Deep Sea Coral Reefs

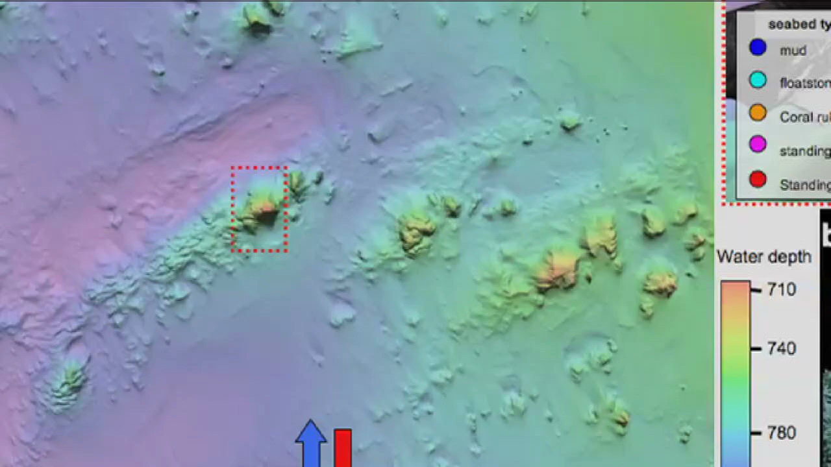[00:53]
On the upper right is a side scan sonar of the same reef, again showing the topography, but does not show if there's reef, live coral, or dead coral.
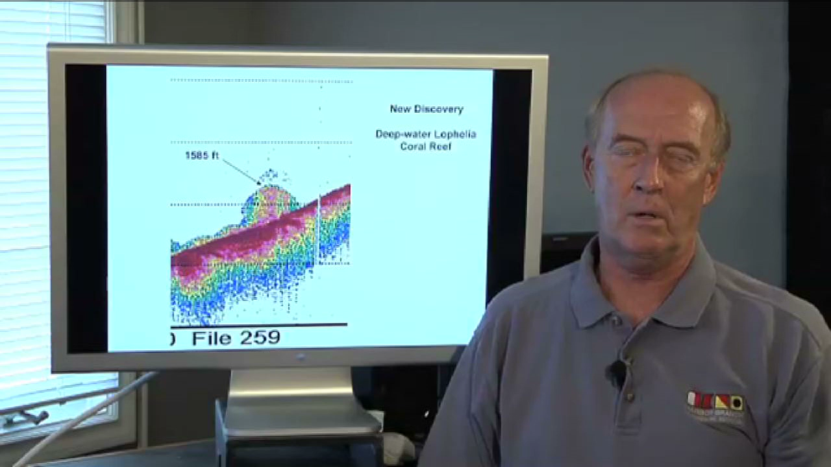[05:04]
However, during the cruise, we discovered a new deep water coral reef, a Lophelia coral reef that was unknown previous to the summer's dive. Here it is at about 500 meters depth. That's a fathometer profile of the reef.